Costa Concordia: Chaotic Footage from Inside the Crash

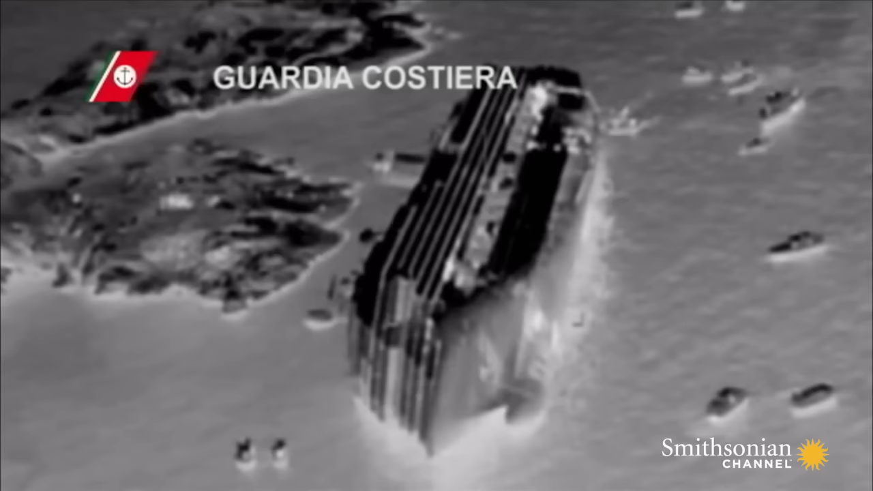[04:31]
Infrared footage from the rescue helicopter
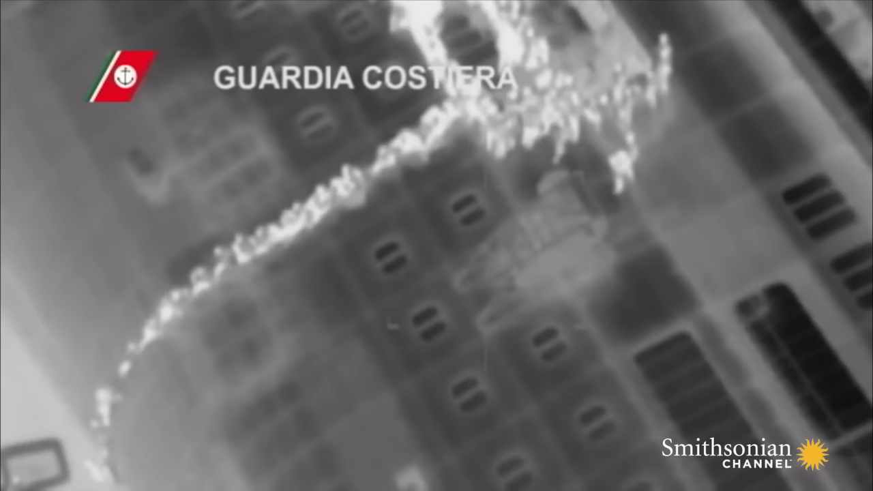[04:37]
shows the escape ladder at the stern and some of the survivors swimming the 20 yards to shore.
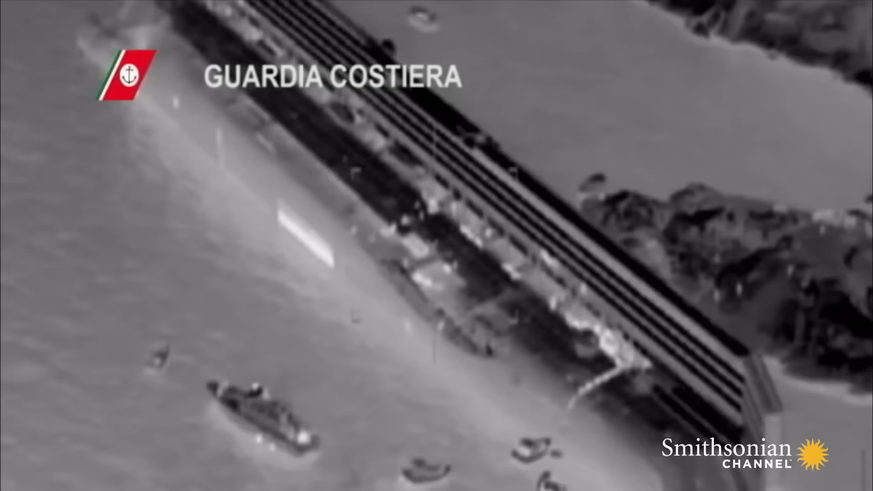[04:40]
Stefania does as her mother tells her and boards another lifeboat.